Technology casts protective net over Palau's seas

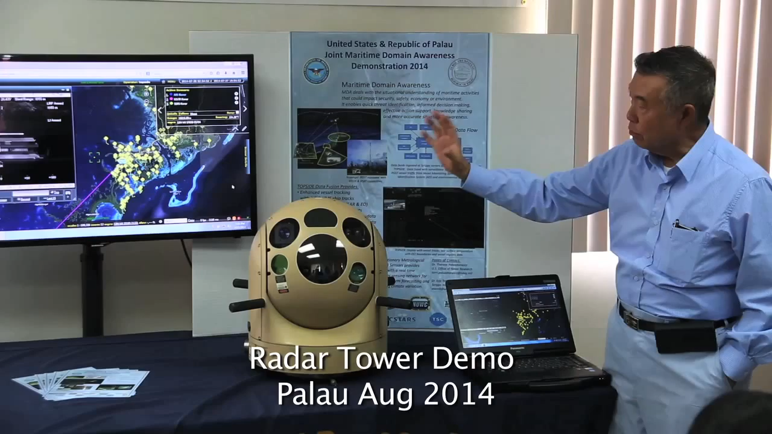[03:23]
I think that's variable, and this radar can give a 360 degree look, and of course the higher it goes, the better the coverage. But the ones on the shoreline, the radar installations on the shoreline,
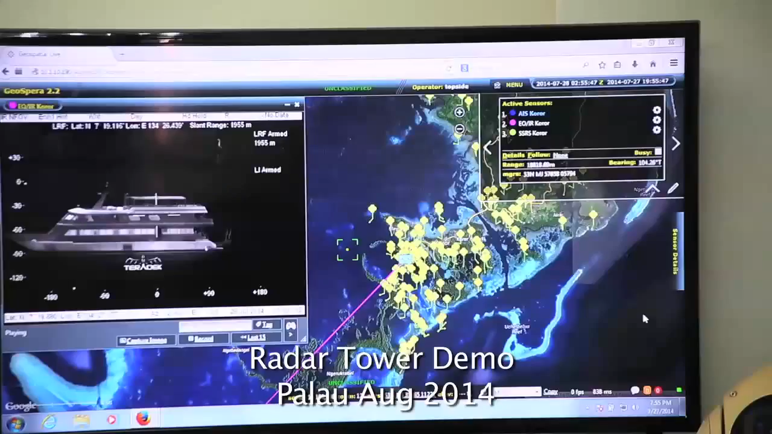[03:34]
would only go out to around about 15 miles, possibly a bit more. And we know that the fishing vessels aren't operating in close, they're operating around about the 20 plus miles.